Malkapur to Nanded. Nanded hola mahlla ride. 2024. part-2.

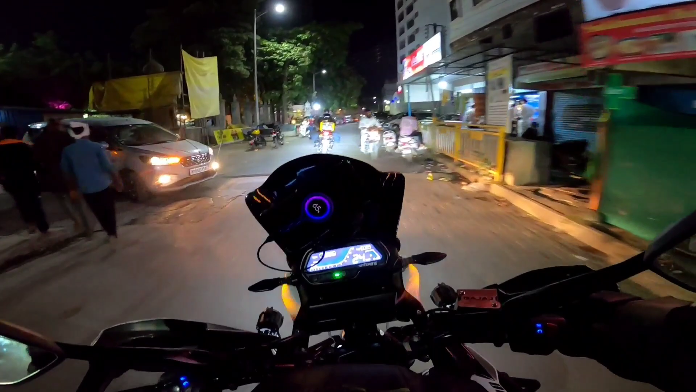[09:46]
तो दैट इज़ अ चैलेंज।
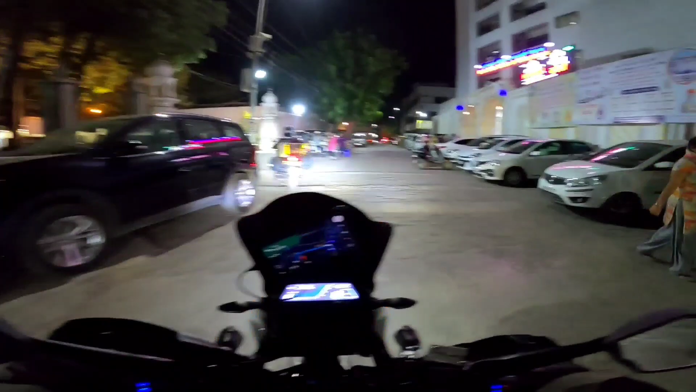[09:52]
ये हमारी सराय है, चलिए रूम की जुगाड़ कर लेते हैं फिर मिलते हैं।